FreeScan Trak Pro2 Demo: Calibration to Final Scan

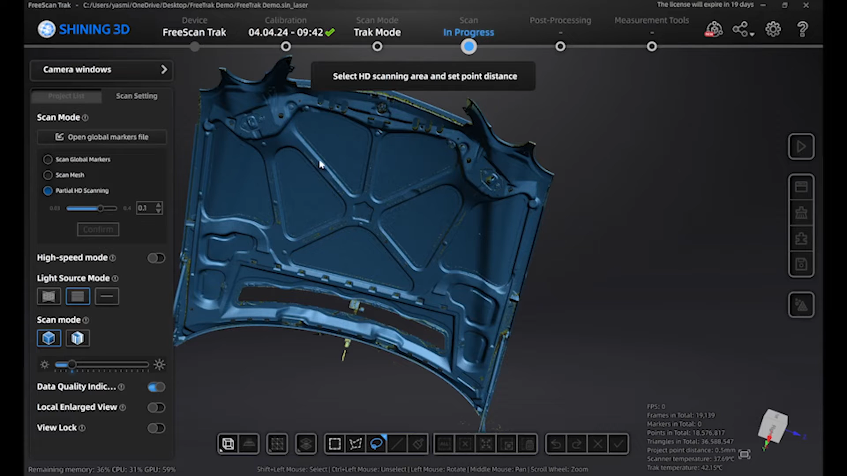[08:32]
so we will click partial HD and you will immediately know right after you do that your point resolution goes down from 0.5 into the 0.4 you can actually bring this all the way down to the 0.03 but for this let's just say we are going to go down to a 0.1 and what this has given us the ability to do is one not put too much stress on our computer being that we don't need to scan the entire object in 0.1 and it also gives us the ability to get that finer detail in certain areas right whether it be a tight corner you know a thin walled object something like
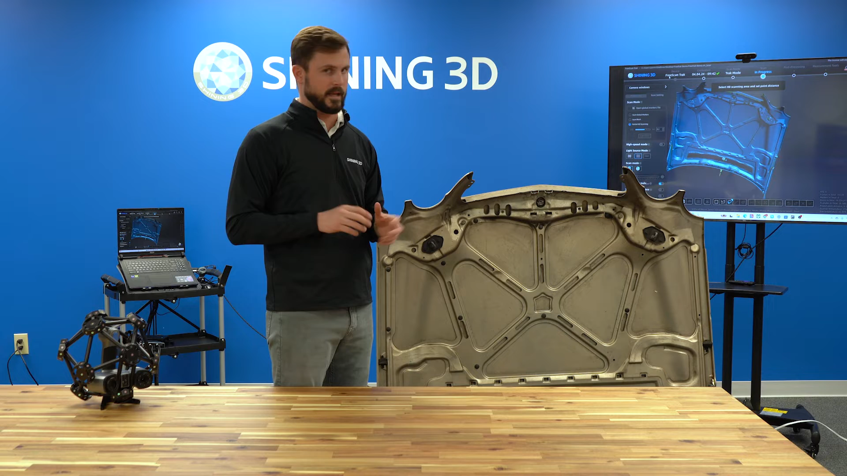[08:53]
that we can go back erase that portion out and come back and re-scan it to higher resolution for this portion we are actually going to go in and delete out
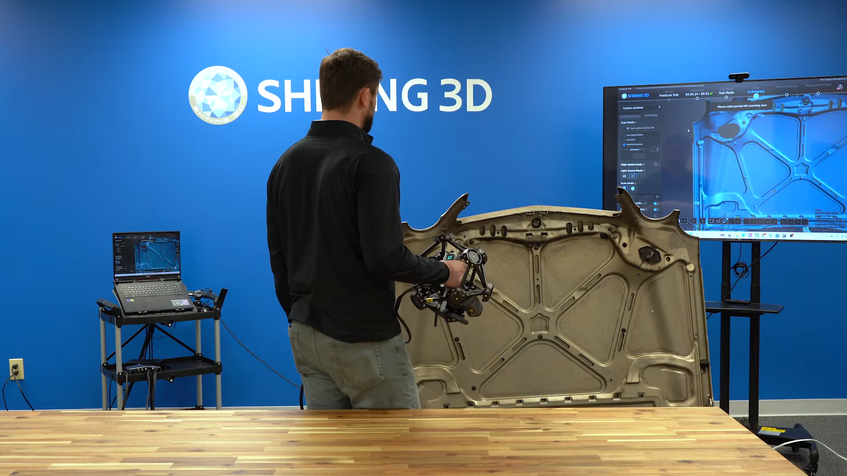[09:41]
just like we scan everything else but as you will notice here it is only capturing data in that area that we have taken out it is not going to be overlapping any other data it knows that we already have our information in the other areas it is only capturing what we need
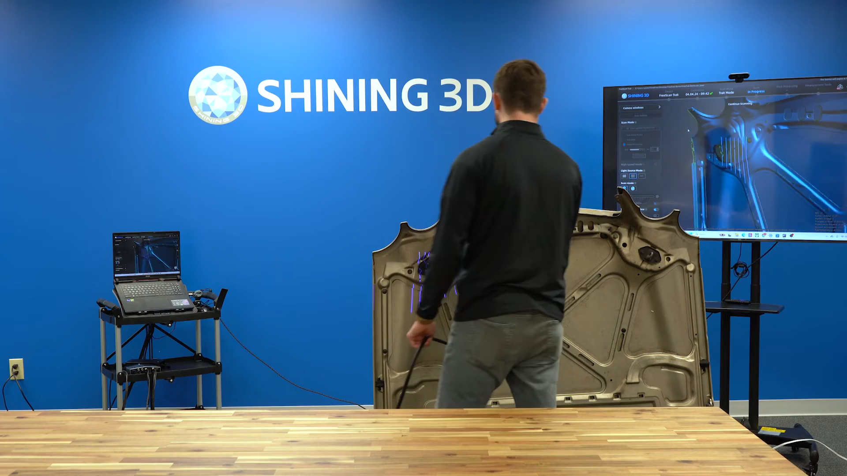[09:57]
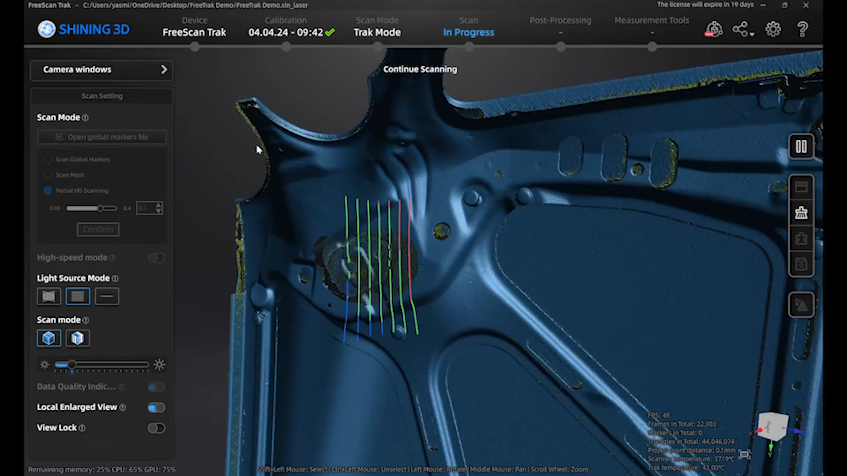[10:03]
paying attention to those parallel lines so it is changing from red to green to blue making sure we are working at the optimal distance for the 7 parallel laser lines
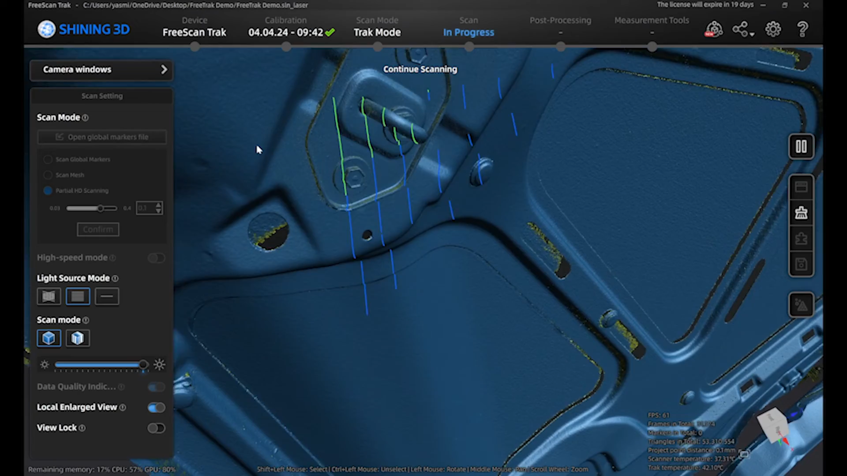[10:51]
so now we have seen the 50 laser lines then we saw the partial HD with the 7 laser lines and that fine detail now we can show you the
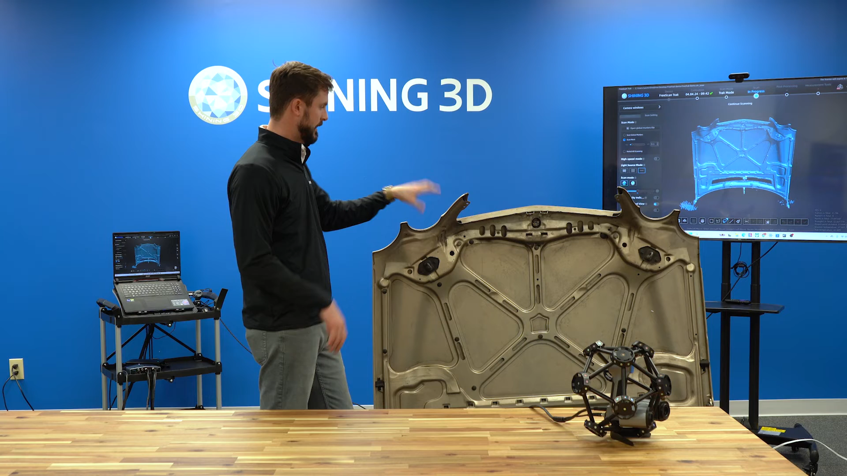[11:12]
single laser line which is for that deep hole data capture ability right so a good example is to be the top portion of this right here there is only so much that the 50 laser lines are going to be able to get in there but with the single laser line it is going to intensify that one laser so it has one laser projector that is going to be intensifying that laser directly into this hole and we will show you that now
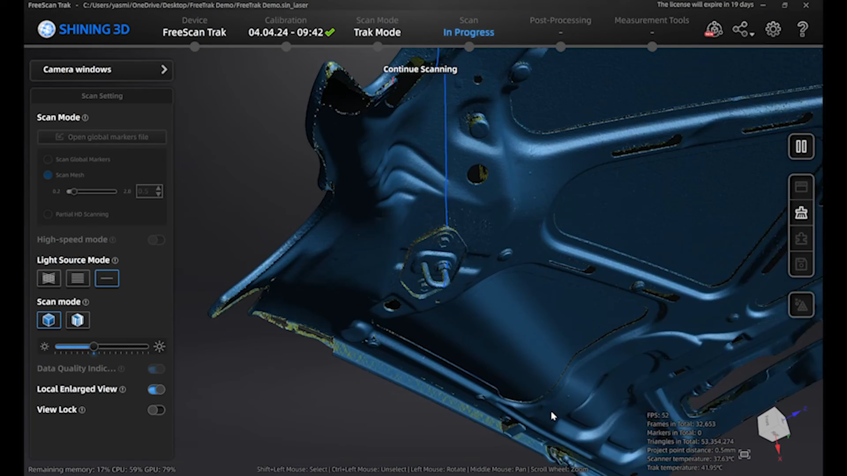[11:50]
so you can expect about 2 to 5 times the
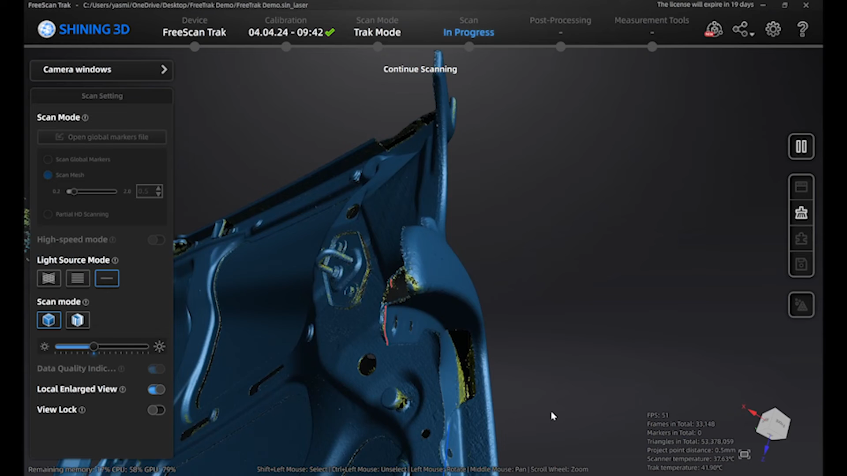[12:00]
diameter of the hole it is going to be the depth that you are going to be able to capture obviously with the bigger the hole the farther
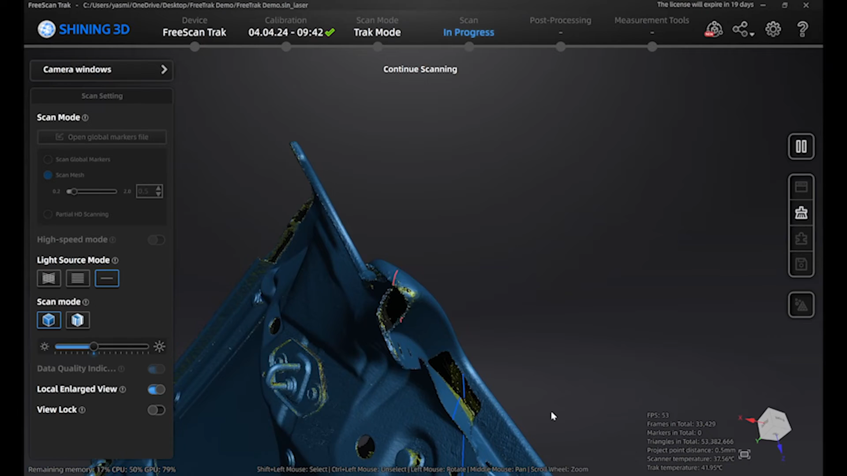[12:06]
down in depth you are going to be able to get the smaller the hole the less
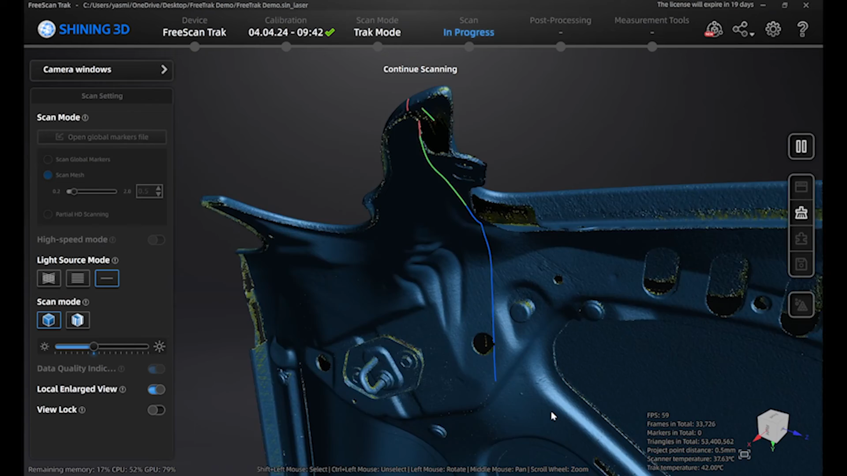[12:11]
let's see if I can get a little bit more in there
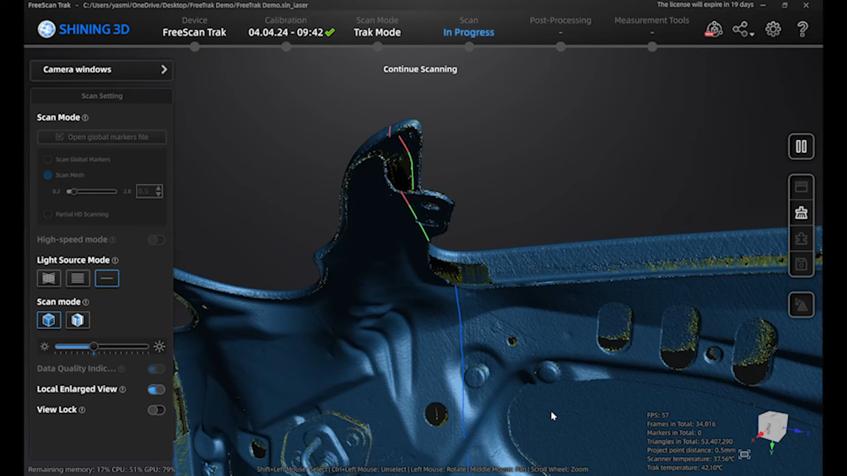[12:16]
but yeah so that that gives a good representation of the actual depth you are able to get with that
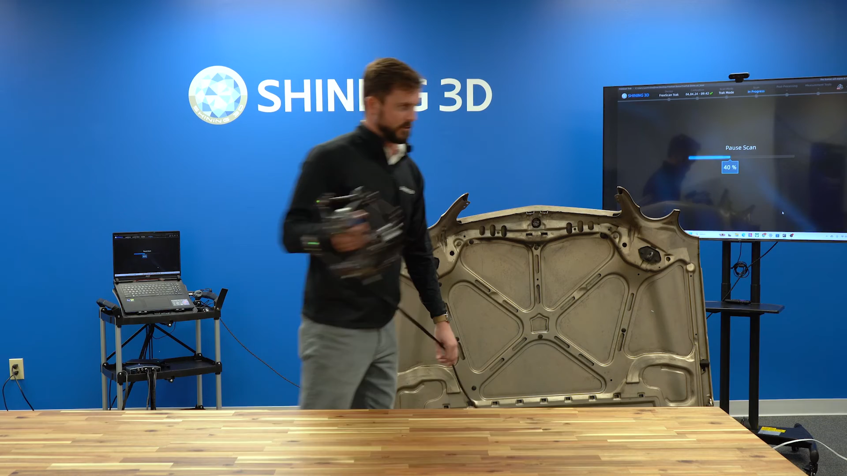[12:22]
alright so let's try and connect the domain
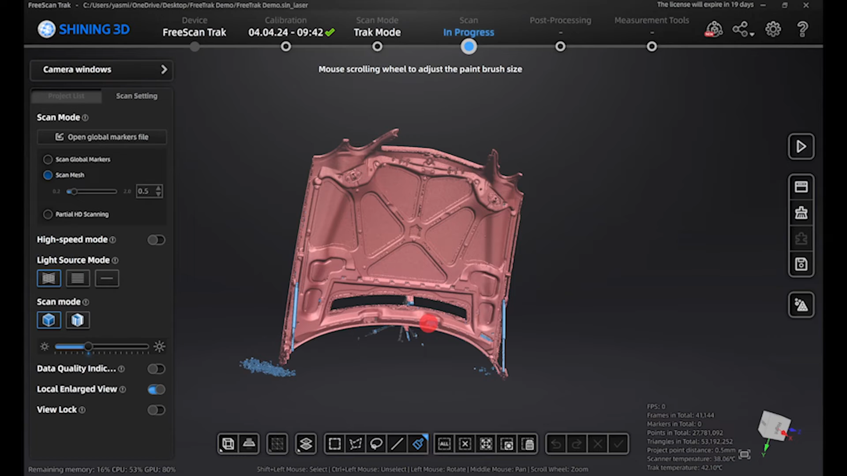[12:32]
as you have probably seen with some of our other actually all of our other softwares
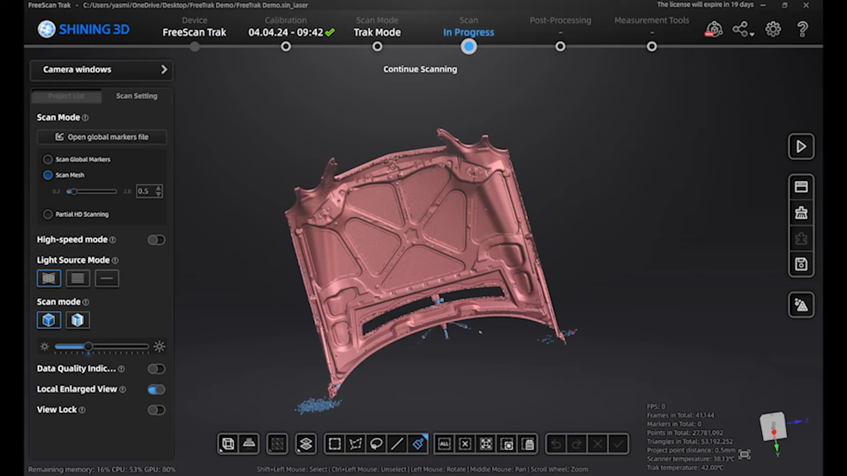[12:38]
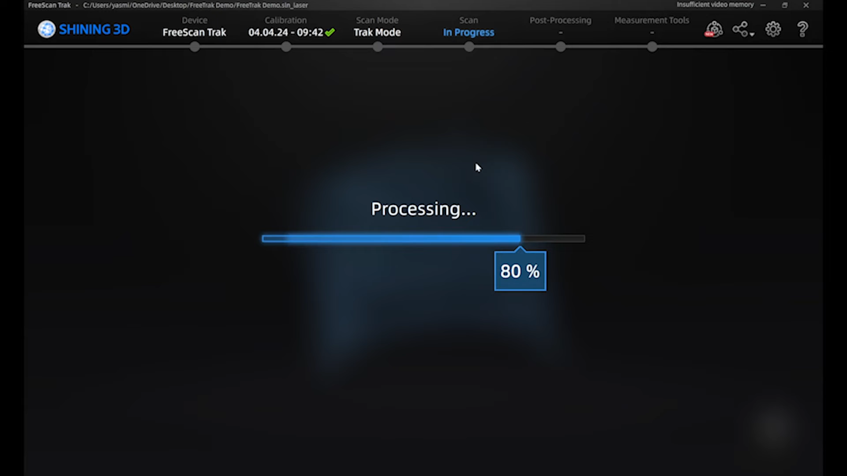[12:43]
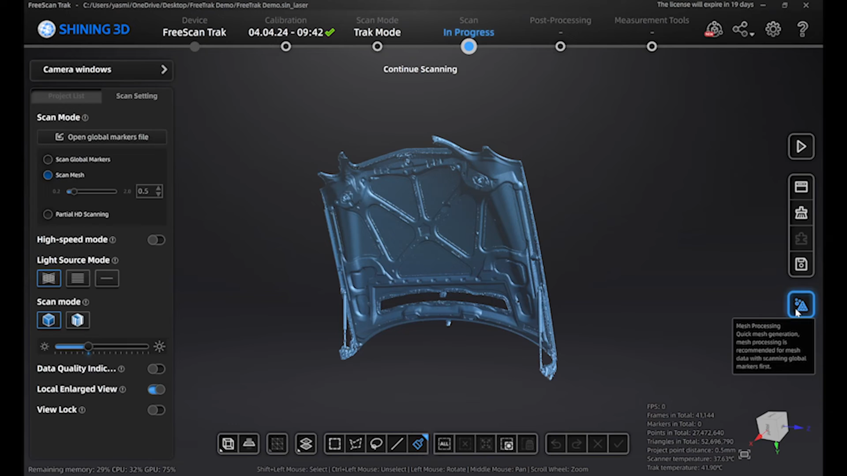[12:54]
alright connect the domain and then from there we can invert it and anything that is not within that 0.5mm that we had set it to and the resolution will be identified as objects that do not need to be a part of it we can delete that out and now we have a clean piece
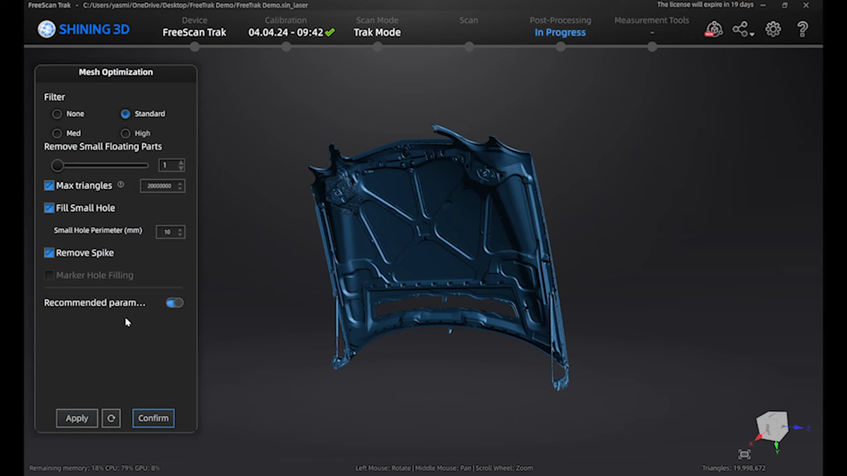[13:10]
save that and then from here we can go into the meshing portion
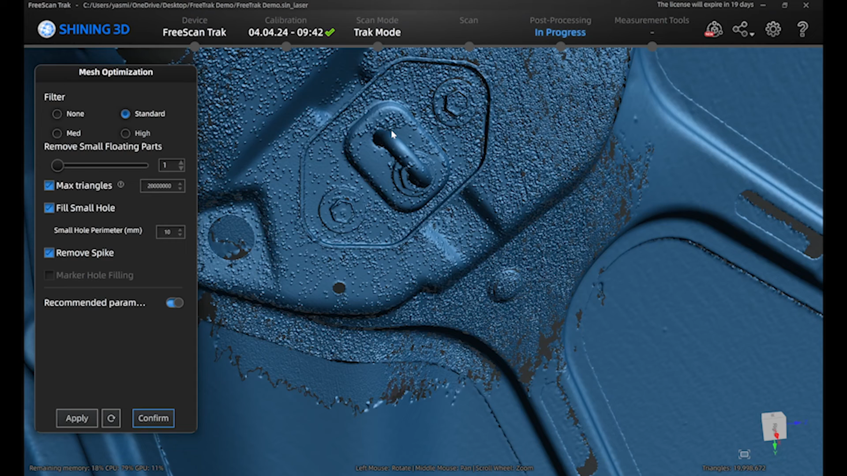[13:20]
once we mesh we can go into our post processing do any cleanups,